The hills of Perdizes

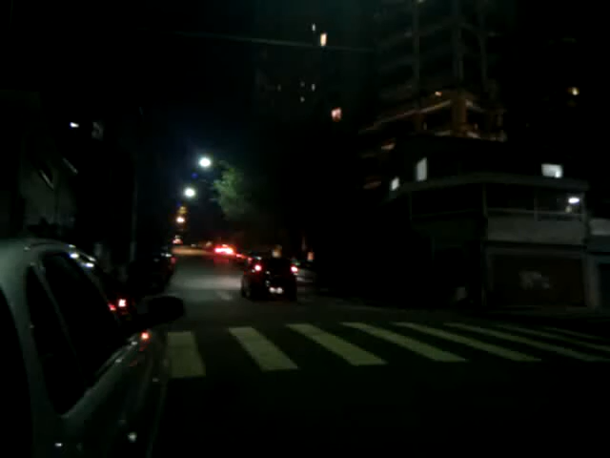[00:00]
So this is Paríses. Just up the top of that hill is my university where I'm taking my Portuguese classes, Pucís, Pucís, Sao Paulo. And Paríses and around this area is just crazy with hills.